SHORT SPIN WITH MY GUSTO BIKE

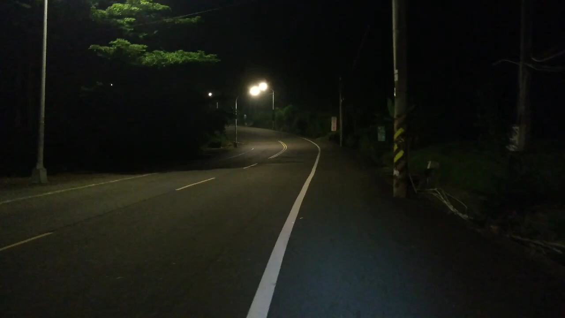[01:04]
diri sa akong paboritong Sa kaon Sikat pa dudong Ang Gradient na dito The gradient is About 10